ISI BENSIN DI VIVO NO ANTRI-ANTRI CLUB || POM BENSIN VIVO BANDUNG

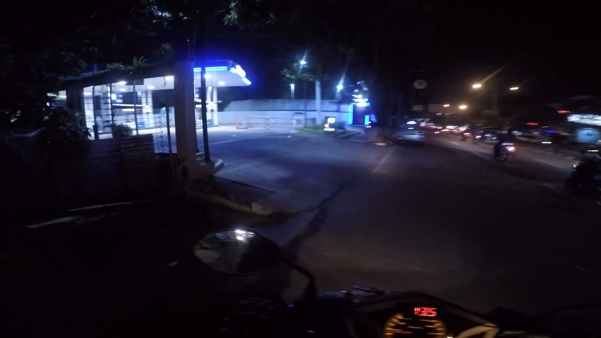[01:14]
yeah. Isi bensin dulu di pipo cuy.
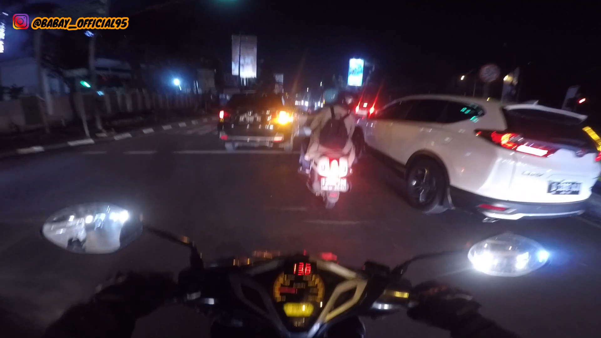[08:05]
Oke, kita ngambil ke ini aja lah ya, kita ngambil belok aja ke jalan sini cuy, kita nggak ngambil lurus ya. Sebenarnya sih tujuannya kita lurus ke timur, cuman kita mau lewat sini aja ya, nggak lurus ke sana cuy. Nah ini situasi malam nih di dekat gedung sate cuy, malam-malam di gedung sate nih cuy, kayak gimana nih situasi dan kondisinya cuy, gedung sate cuy.